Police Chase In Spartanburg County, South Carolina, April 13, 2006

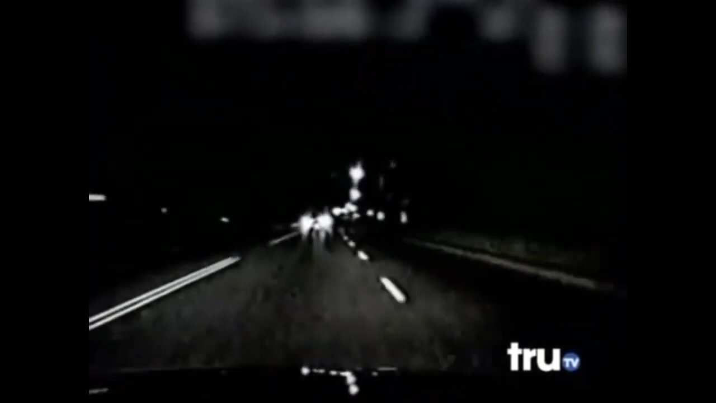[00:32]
he has no idea he's being led into a deadly trap the driver can't handle a sweeping curve and comes to a crashing halt against a wall